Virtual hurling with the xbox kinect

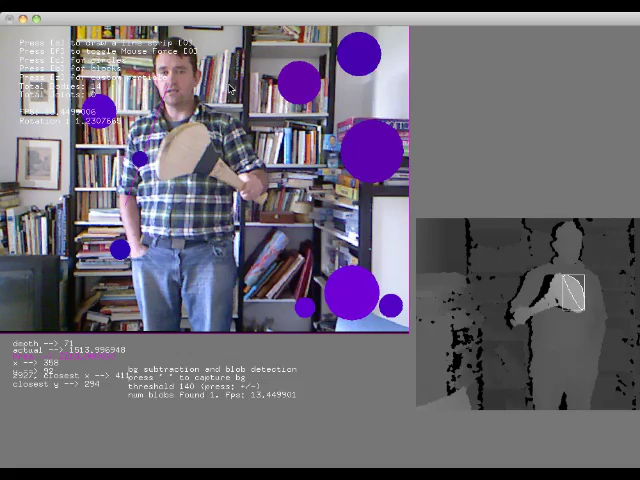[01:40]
You need to include gains to filters so that the rotation can only rotate by a reasonable amount. So many degrees per frame.
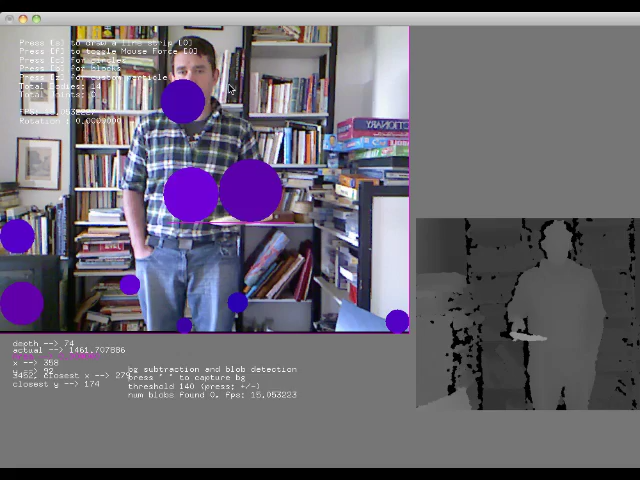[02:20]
You can see if I pull it away, the line just goes horizontal even though I rotate the object.